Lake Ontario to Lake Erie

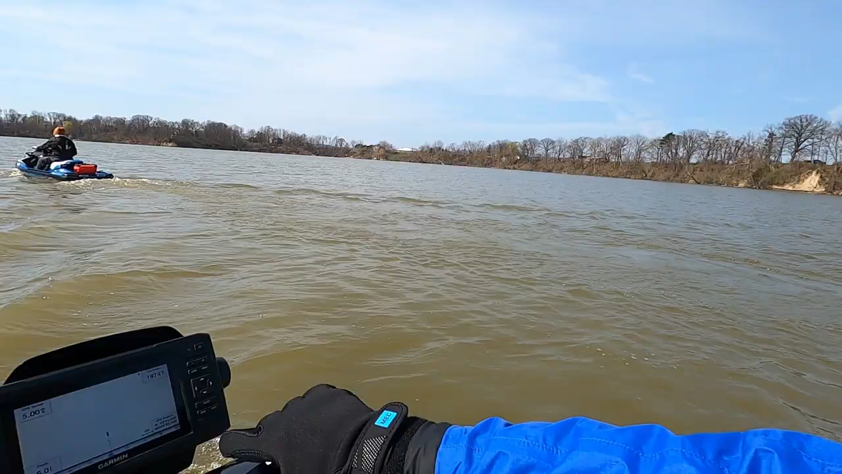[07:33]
So, myself and Mark have depth finders and basically, you've got to stay pretty close to where we are. But Woody hasn't got the memo yet. Watch him run aground.